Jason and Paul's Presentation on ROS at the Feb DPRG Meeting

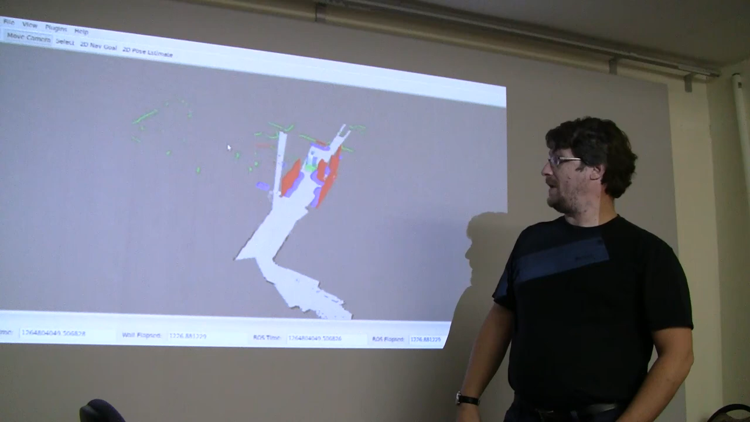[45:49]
Mapping out his complete environment. This is the actual 3D visualization. The other one was the SLAM mapping modules.
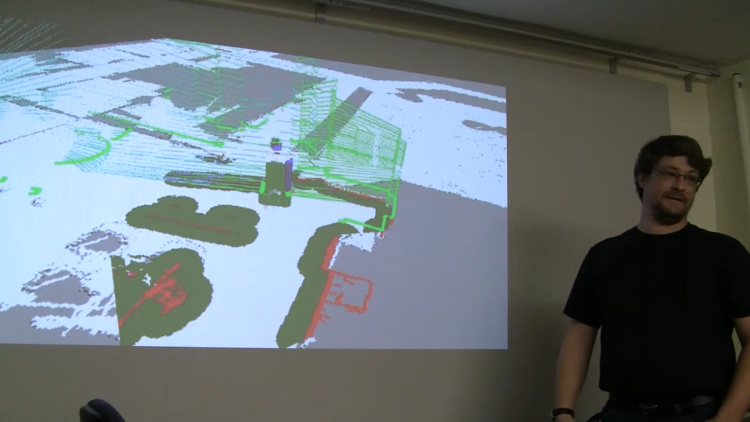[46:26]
There's your quadcopters and how they're mapping the different layers of the room.
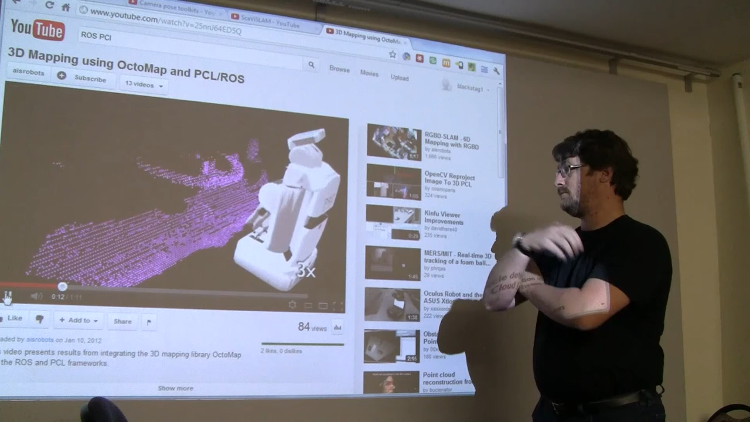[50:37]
3D sensors such as stereo cameras or the Kinect device generate large amounts of data, typically millions of points per second.
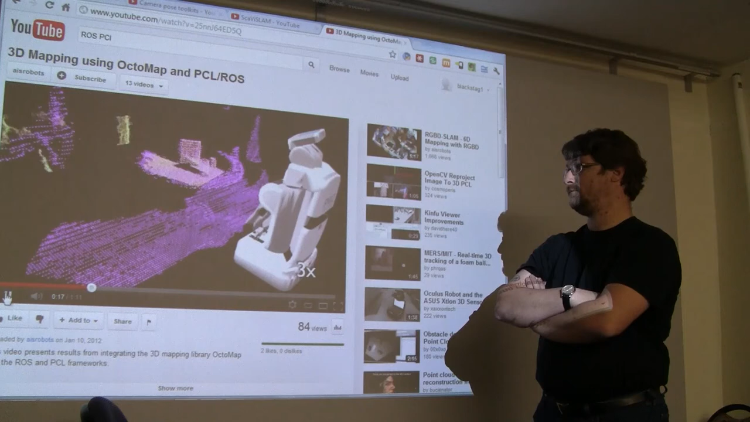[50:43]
But this kind of data to be useful in a robotic system needs to be integrated into one consistent model of the environment.
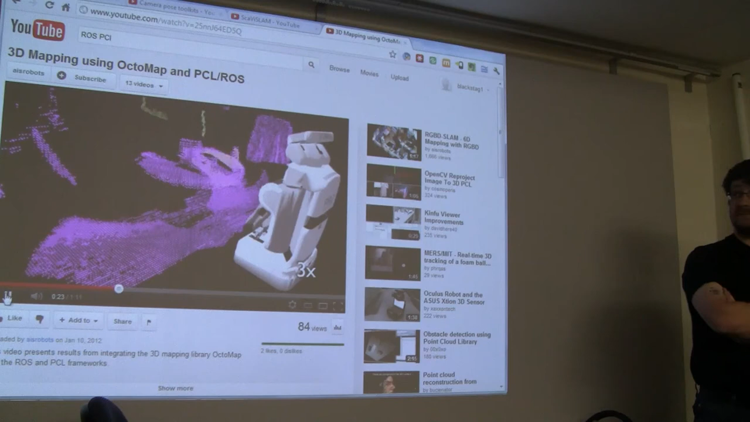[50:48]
To this end, we developed a probabilistic 3D mapping framework based on oak trees.
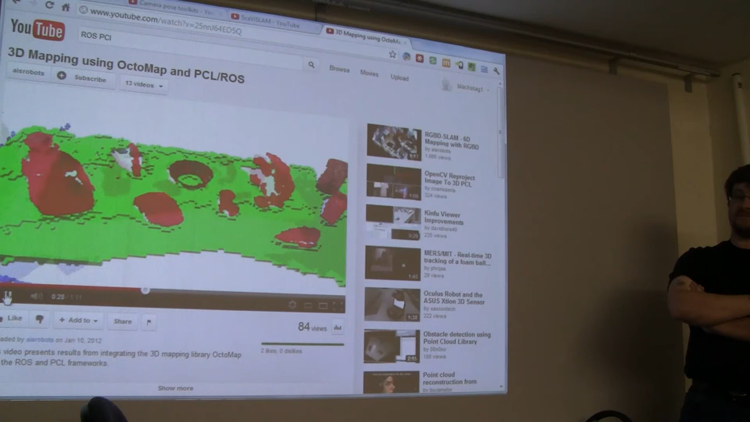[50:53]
It represents obstacles as well as free space and unknown areas. Our software has been optimized both for memory efficiency and for runtime speed.